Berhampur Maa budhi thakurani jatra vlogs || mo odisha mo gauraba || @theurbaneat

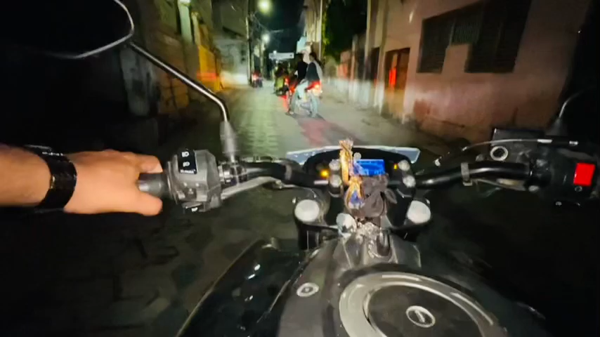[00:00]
अब चलो चलो चलो चलो काई सामलावर खाकरण जत्रा देखने के लिए जा रहे हैं
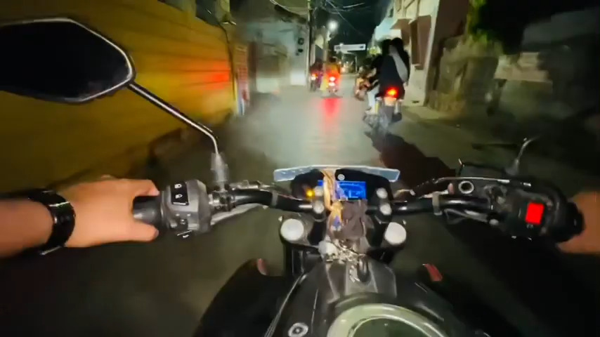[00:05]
और आके सब जो जा रहे हैं यह सब देखिये यह भावी लोग है यह चिलर पाटी है नमस्ते नमस्ते
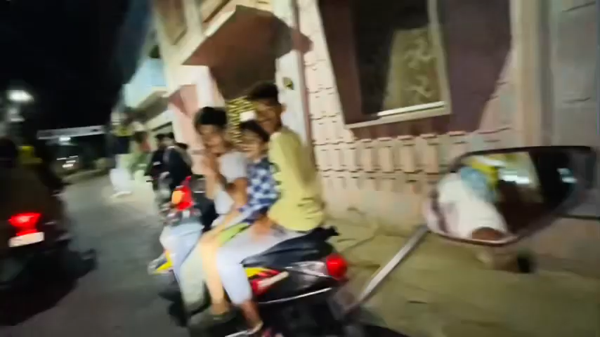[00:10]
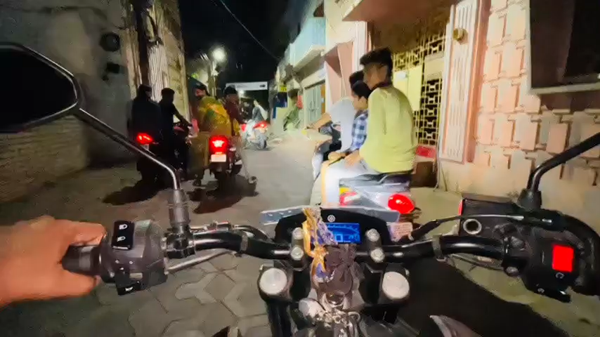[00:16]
अब लोग यह गाली से निकल रहे हैं और आपको वीडियो कैसा लग रहे हैं मोबल चाड़ू ना कैसा लग रहा है कि आप बतानेंगा हम लोग जा रहे हैं वहां पर वीडियो पसंद आता तो सब्सक्राइब करो नहीं तो ना करो एज यह उईस्ट आम
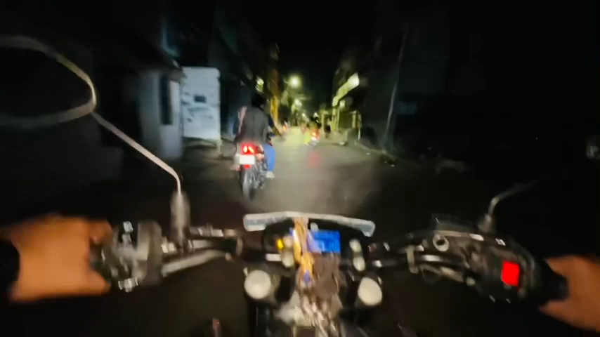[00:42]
लग रात पर बारा बजए वीडियो शूप कर रहे आप देख सकते हैं कोई नहीं है इसा समझ लो बादम सीखि मैं मच्छर भी